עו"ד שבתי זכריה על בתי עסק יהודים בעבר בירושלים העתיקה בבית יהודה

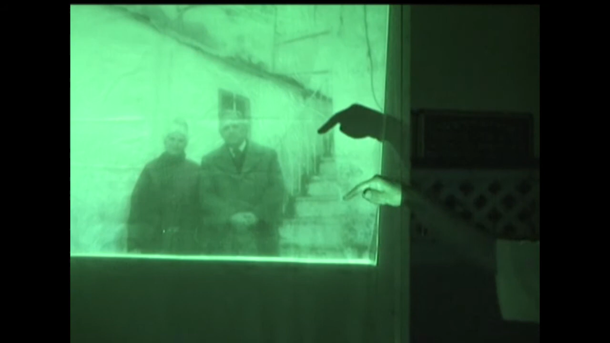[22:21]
שמאיר גני, היהודי הזה מיוון, היה גר ברחוב הנוצרים. ואני עומד כאן, כאן זאת היא מלכה מזרחי.
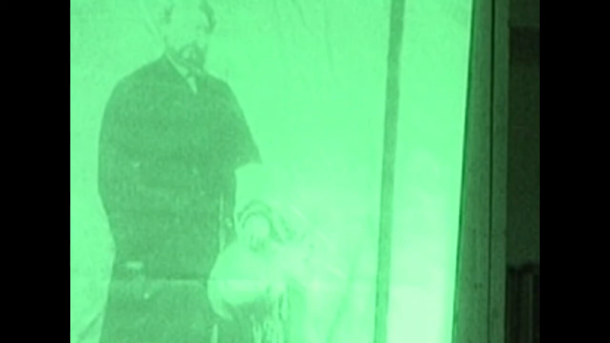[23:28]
והחנות שלו הייתה כאן גם כברחוב הנוצרים.
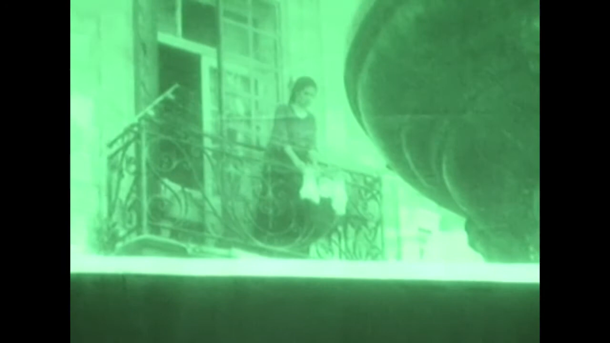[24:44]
זה ההוסטל הזה שנמצא בידי אנשי עטרת כהנים, לא רחוק מכנסיית הקבר.
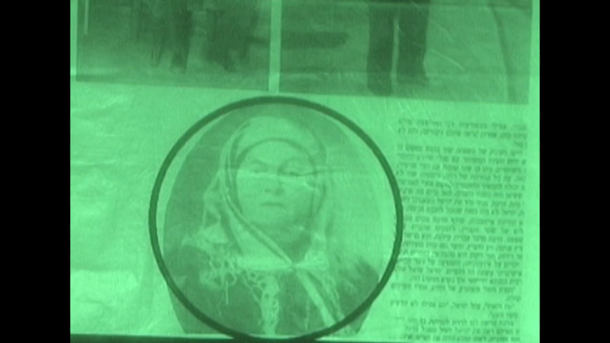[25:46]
וזאתי רוזה, הסבתא החזקה של המשפחה.